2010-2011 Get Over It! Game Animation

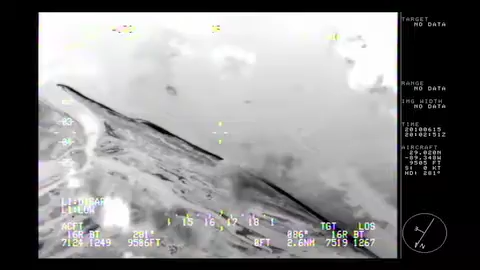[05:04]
During the Gulf oil spill, their products were used to understand the extent of the spill and how effective cleaning methods were at capturing the oil.
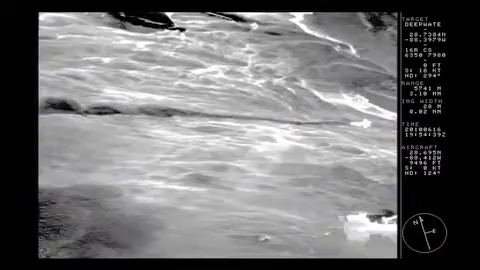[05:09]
When we think of imaging and targeting, we may think of military applications.